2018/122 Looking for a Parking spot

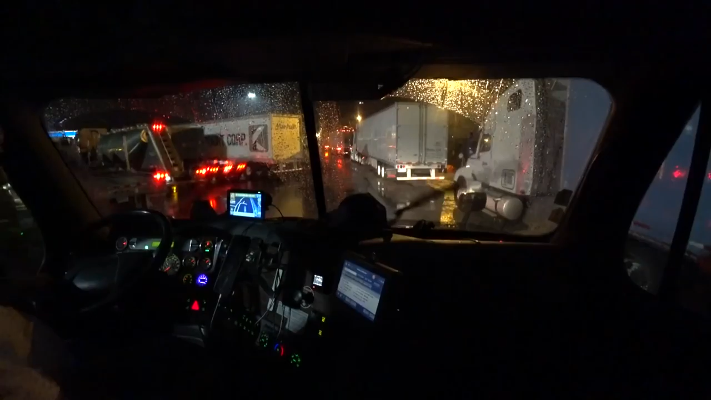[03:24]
Myself on the sleeper berth here, because the sooner we go to the sleeper berth, the sooner we can get out of here. There you go.
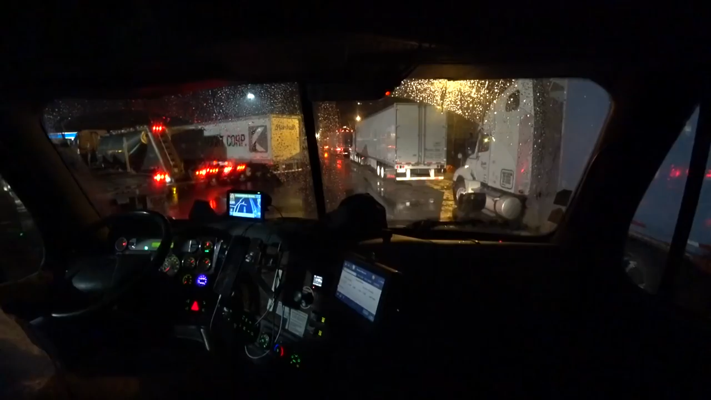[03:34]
This is a full house for a Saturday. Usually it's not this full.